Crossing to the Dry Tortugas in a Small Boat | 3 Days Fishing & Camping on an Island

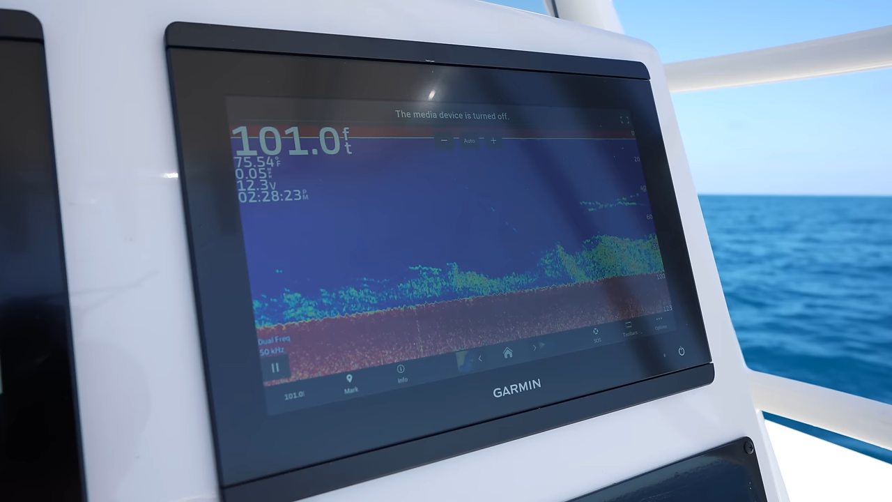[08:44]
On screen: depth 101.0 ft
Right now we're in 100 feet. We're fishing on top of a wreck, and we're gonna take one of our live pilchards here, which in my opinion is a mutton candy.
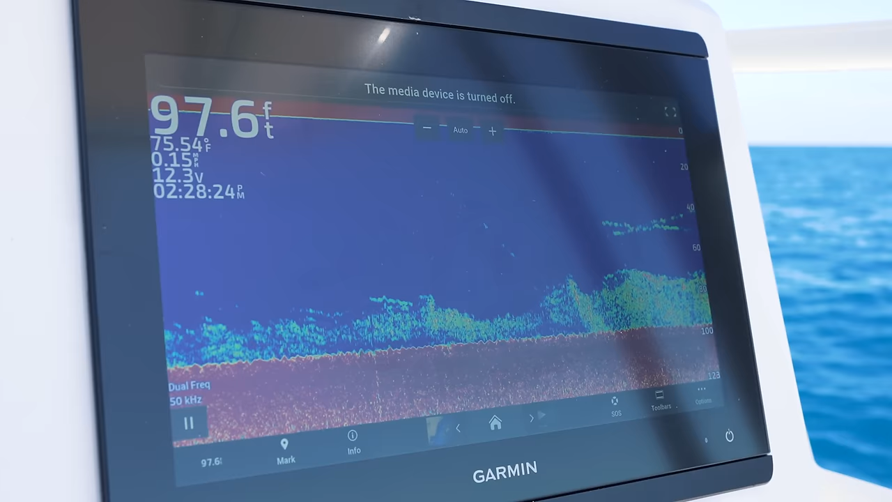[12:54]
On screen: depth 97.6 ft
And it looks like it's coming up to about 25 feet. So that means that there's a lot of structure down there.
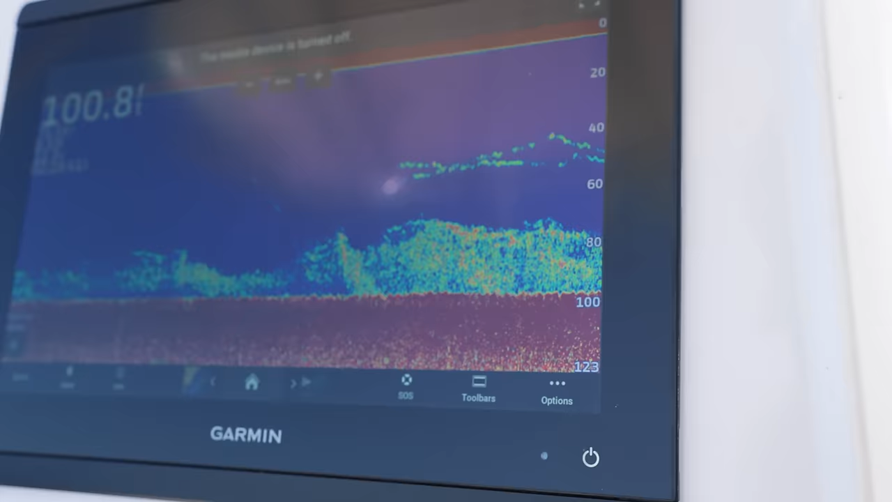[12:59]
Therefore, that's where all these fish congregate. Same exact way we like living in cities.